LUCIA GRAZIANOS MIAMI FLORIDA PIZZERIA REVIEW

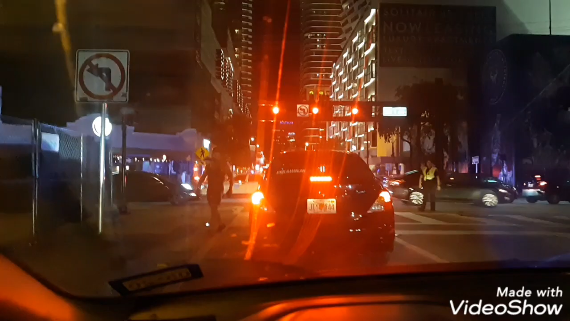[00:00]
guys something happened over here and there's a lot of popo over